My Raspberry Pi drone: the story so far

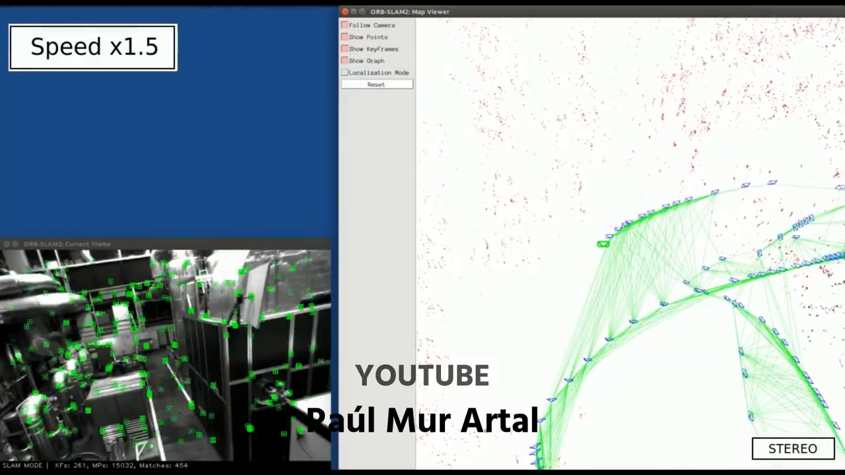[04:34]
This software handles both dual and single camera feeds pretty well.
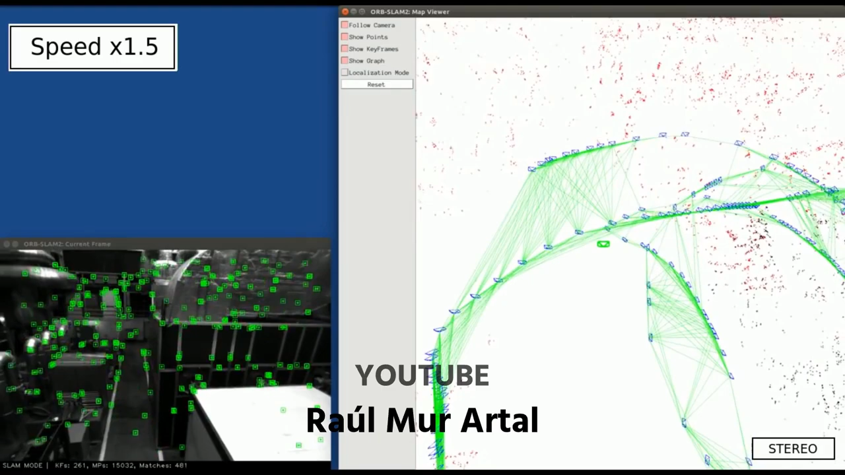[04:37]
A downside though is that in a single camera setup like mine, your position doesn't nicely map to real world units.
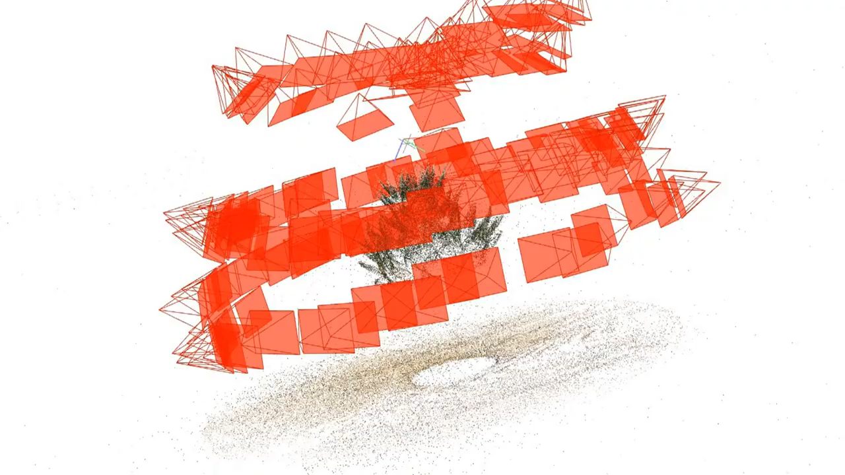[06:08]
Once enough coordinates are generated, they can then be combined into a point cloud.